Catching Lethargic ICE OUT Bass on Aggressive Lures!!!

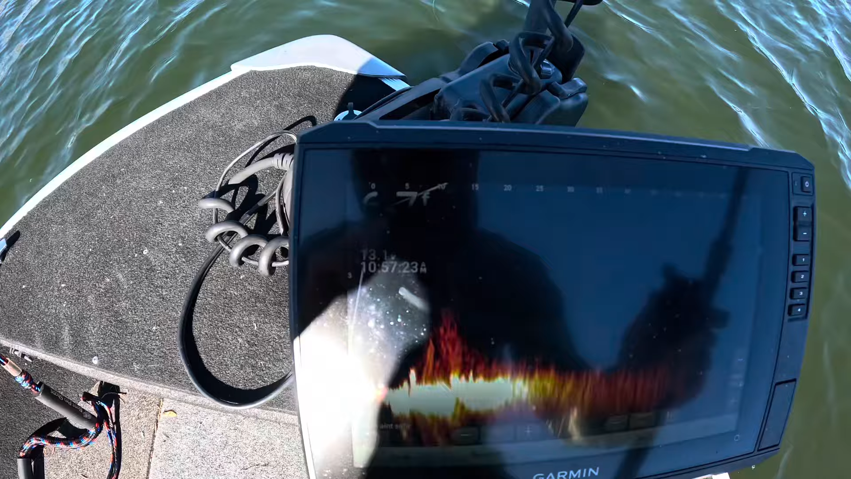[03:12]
If you guys can see that, 43.5 degree water temp, and the ice came off last night. That is insane. Fishing six foot of water. Not too much to see on the bottom right now, but we'll give her a couple casts. If not, we'll start hunting.